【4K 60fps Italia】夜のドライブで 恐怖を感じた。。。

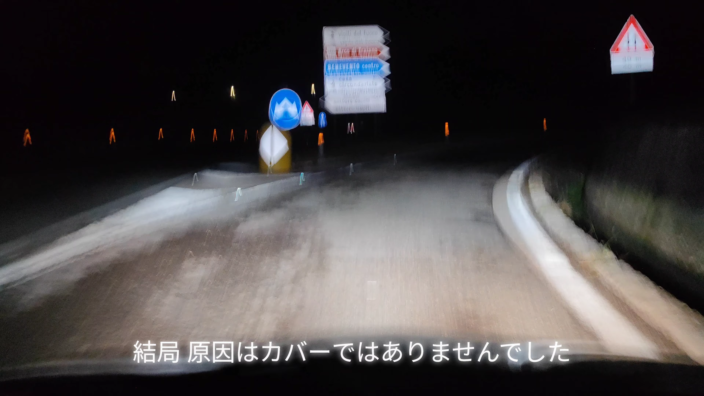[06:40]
ここ出るのはあれだけど、初めて右に行くんだけど、本当ですか。
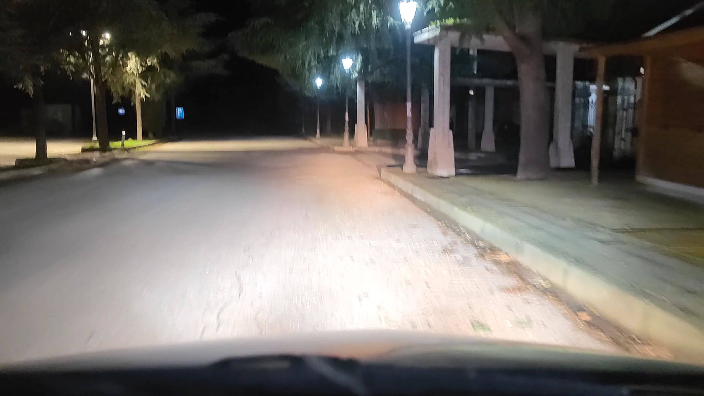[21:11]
ここマジやばいんですって。ここね、お墓右、ほら正面行ってみる。
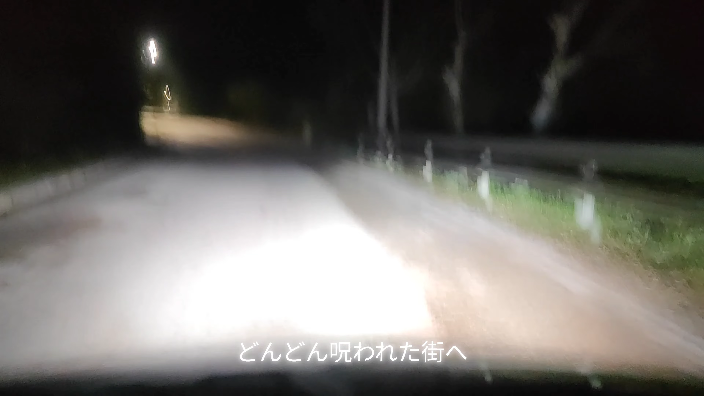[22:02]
すごい勢いで走っていったよ。だって住居ないもん、この行方って。家ないよ。やばくない。うわ、もう全然いない。さっきの走っていた車は何だったの、あれ。映像やばくない、ブレてないですか、大丈夫。これ
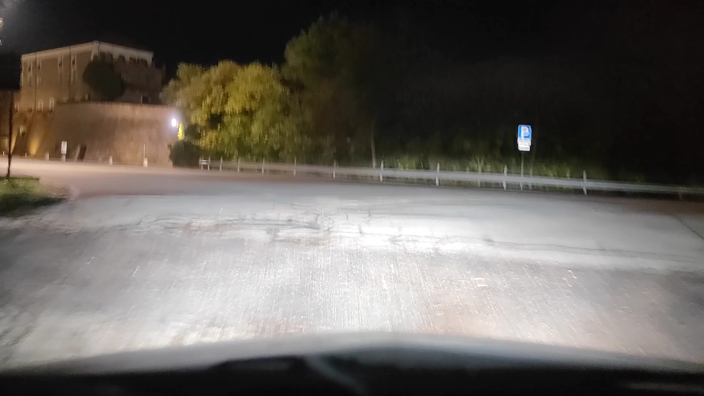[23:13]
その先、右方向です。 もう怖いし、普通のやつも怖いし、普通のやつも怖いですよね。ここですよ、ここ。うわー、これ車入ってい い。右方向です。 いや、もう分かったけど。分かった分かった、右方向は分かった
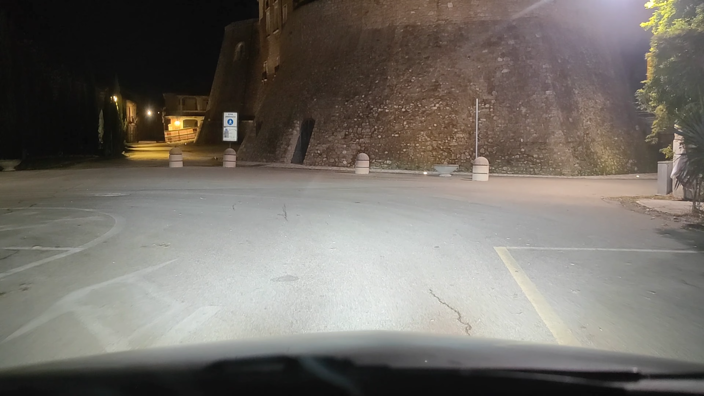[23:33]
ぞ。怖い
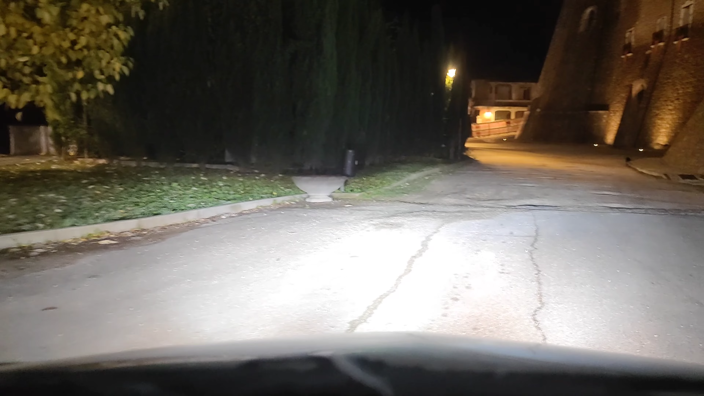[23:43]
です。真夜中。これ車入ったら怒られるんだろうね、多分。車入ったら怒られるよね。
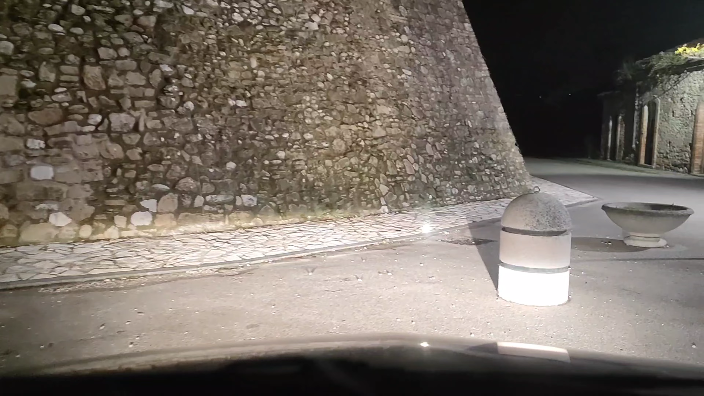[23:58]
車降りるの嫌だもんな。
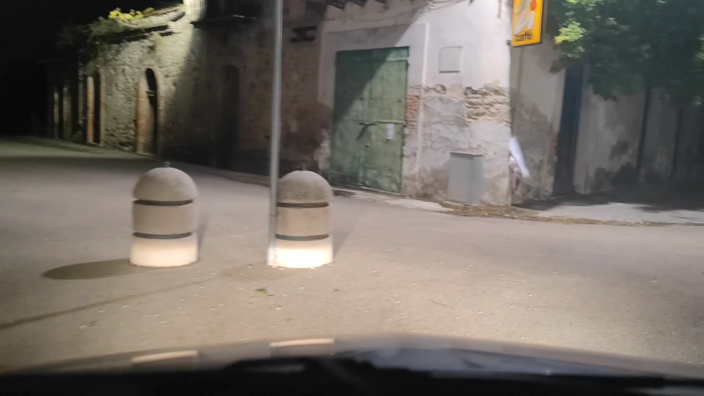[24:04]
あまりに怖すぎるよね。怖。ちょっとこっちもぐるっと、これね、行き止まりなんですけどね。
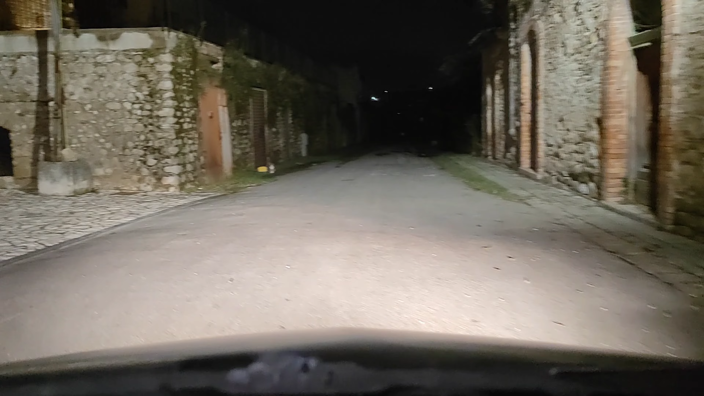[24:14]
怖。これお城のほら見える？お城のね、裏手。怖ー、前ですか。怖ー、ね、
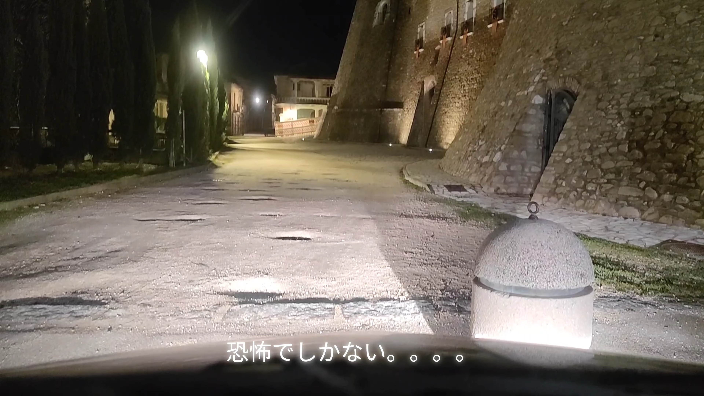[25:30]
あの先がやばいところ、呪われた道、そこ入り口ですよ。でこの右手にあるね、これお城はね、ちょっと映す。